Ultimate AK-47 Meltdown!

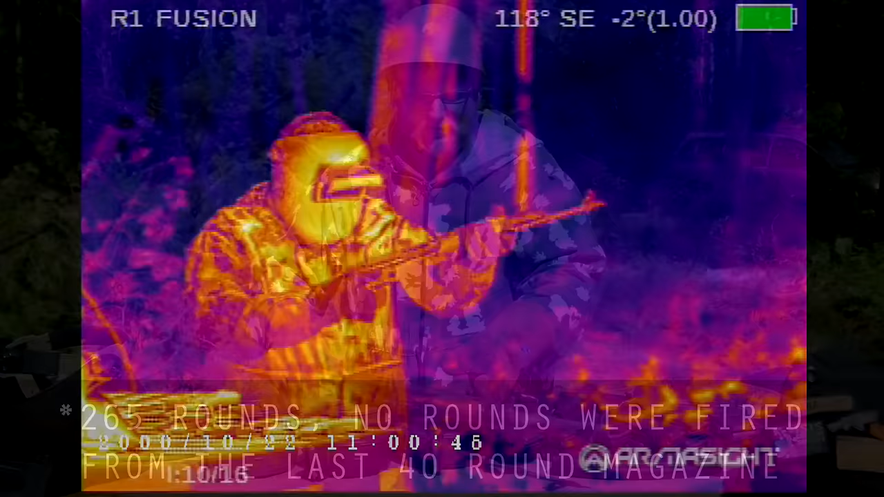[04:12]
The barrel began to get really hot and it drooped. And what we can surmise is that the droop in the barrel and the curvature
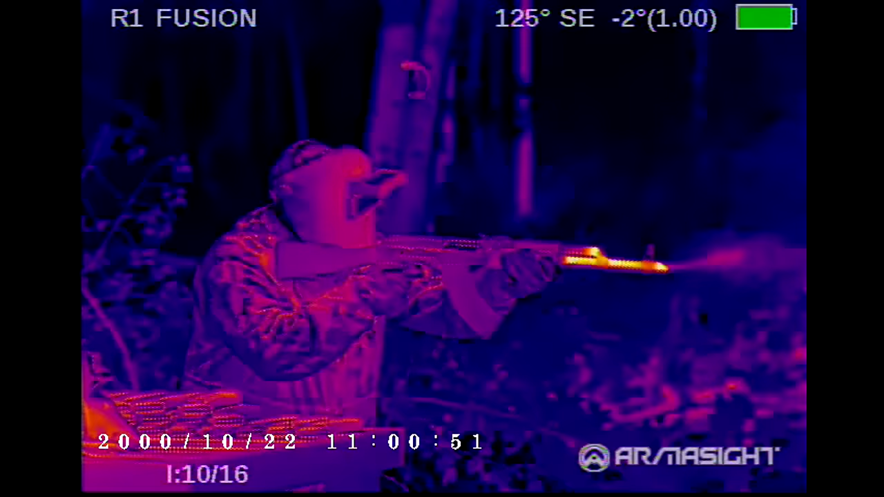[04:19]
allowed that front pin to walk a bit enough
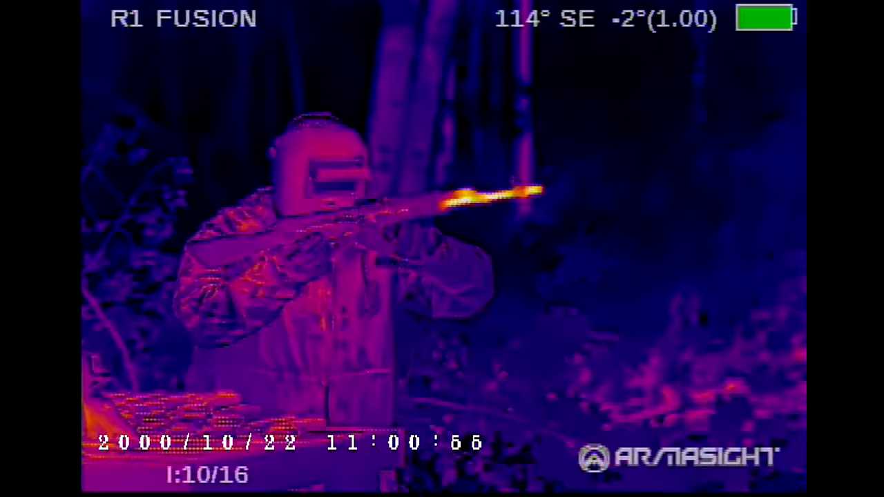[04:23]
to where you can see a distinct 16th to 8th of an inch gap or so. Pretty good sized gap where the trunnion just walked right out.
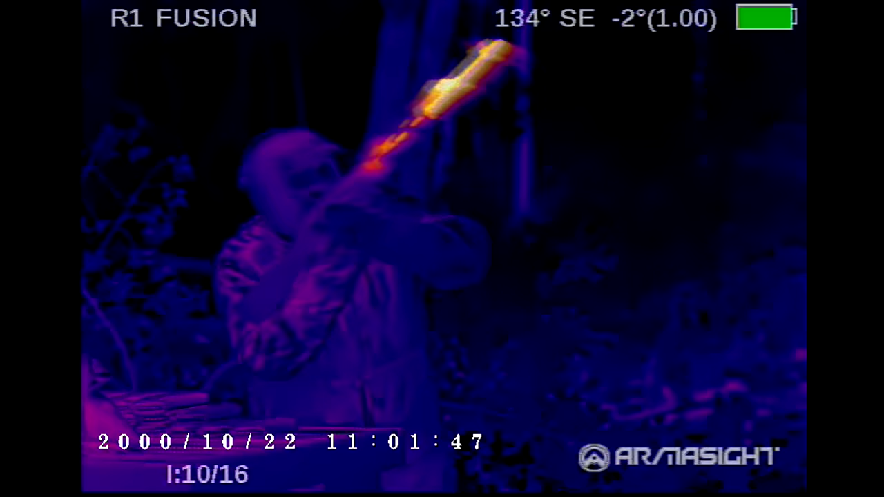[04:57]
Now, it didn't cook yet, but if it would have kept going without the barrel walking out, that barrel was about to let go any minute.
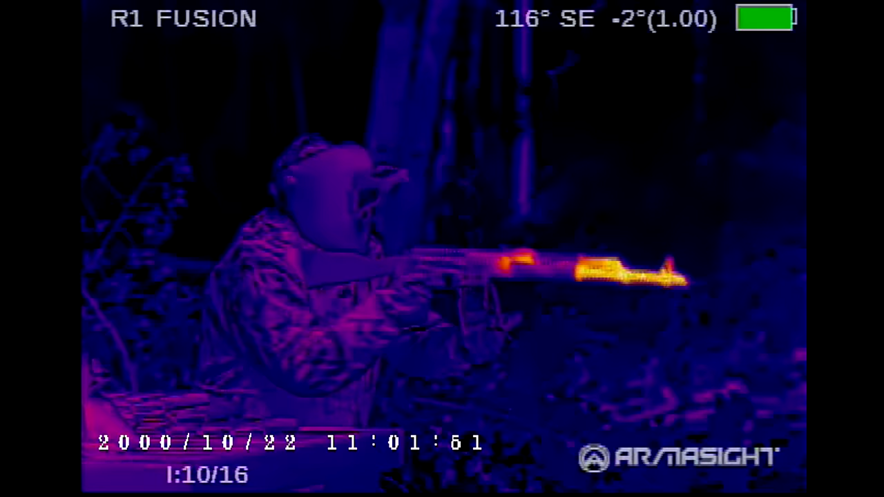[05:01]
That 75 round drum got it nice and hot and it did it in. The FIREClean seemed to have done its job.
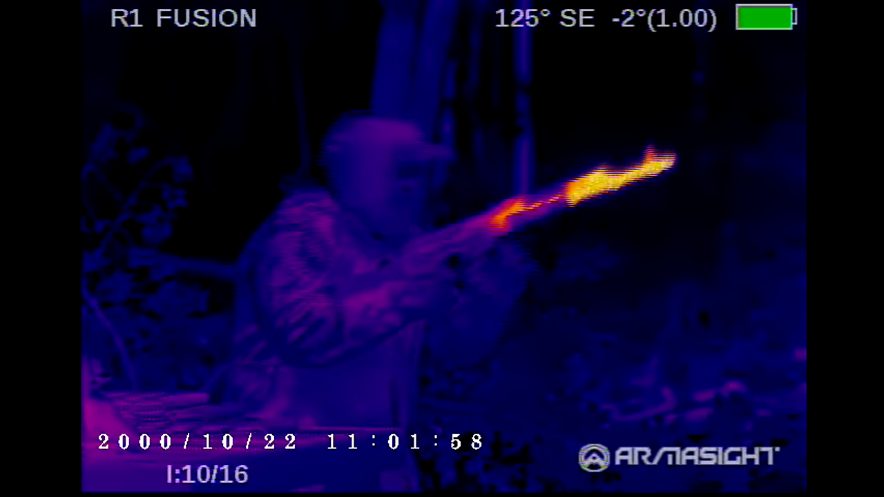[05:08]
You know, I can just grab this whole assembly and just give it a just wipe with my hands, and the carbon definitely just comes right off.